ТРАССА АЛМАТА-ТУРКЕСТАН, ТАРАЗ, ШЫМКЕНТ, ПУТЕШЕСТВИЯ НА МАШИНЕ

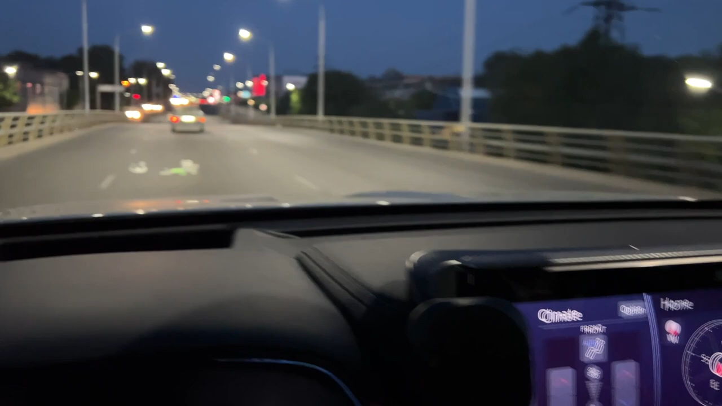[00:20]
Мы начинаем выезжать из города Алматы потихонечку, пока без пробок.